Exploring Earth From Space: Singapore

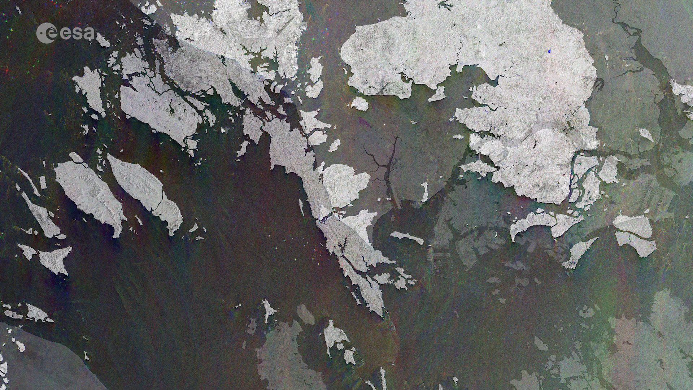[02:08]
The sea surface reflects the radar signal away from the satellite,
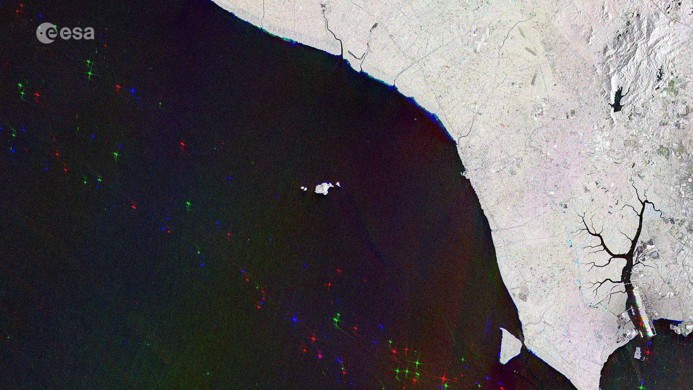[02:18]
which appear as bright, sparkly dots in the dark water.